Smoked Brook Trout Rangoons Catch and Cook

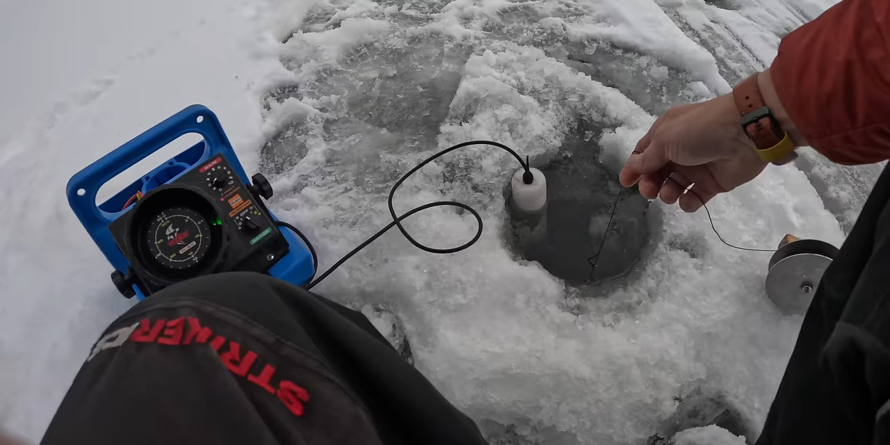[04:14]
Oh, something's coming up to meet it. Oh, fish on. Didn't even get to set it down.